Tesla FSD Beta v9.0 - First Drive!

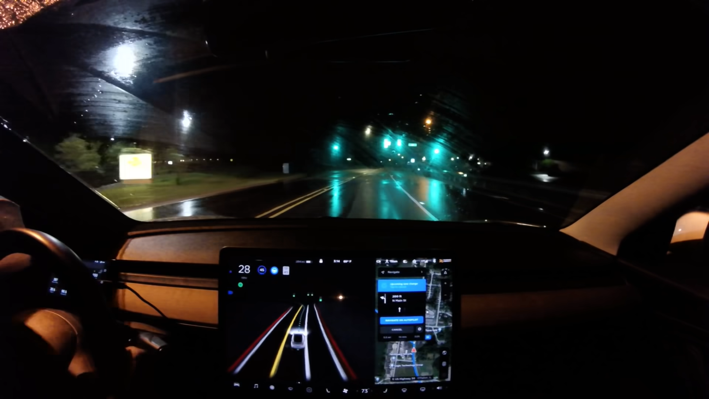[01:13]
it's gotta be another beta tester right well I guess people can do what they want but that's suspicious anyway yeah so far this is really cool visualizations are awesome it looks it's it's the same idea as what we had before the dots but everything just kind of connected together and a little bit more blurry I think it's kind of showing the probability of
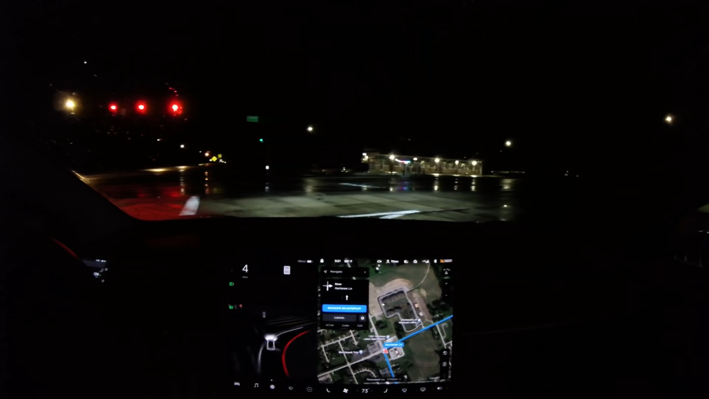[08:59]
I'm manually driving now my voice is giving out anyway so we'll call that conclusion there definitely some improvements a lot of improvements in the smoothness of the driving still some issues with navigation database issues that then feed bad data into the system that was great it didn't bite off on that sign okay here's a person on the bike so we'll be careful and it does see them I couldn't quite tell how far out how far out it depicted them